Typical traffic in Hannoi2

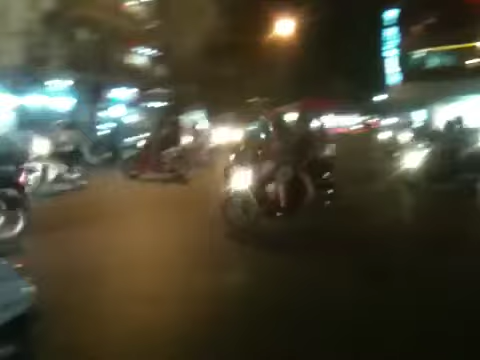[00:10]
Which way? No street lights. It's unbelievable. It's 1, 2, 3, 4, 5, 6, 7 street intersection, and there are no lights.